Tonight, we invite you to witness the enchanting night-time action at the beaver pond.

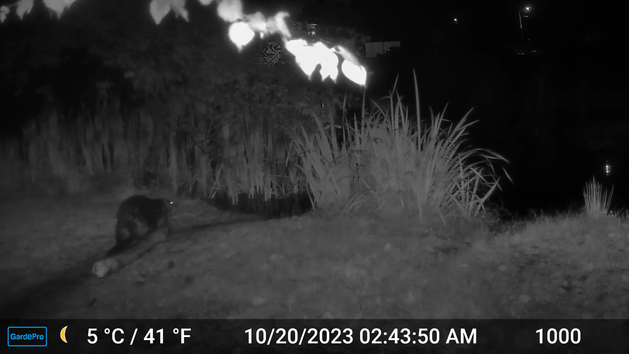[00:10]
If you watch the timestamp, you can tell just about how long it takes them to cut down whatever they are dragging to the pond. I have watched these clips many times, and I am thinking there must be two or three beavers working.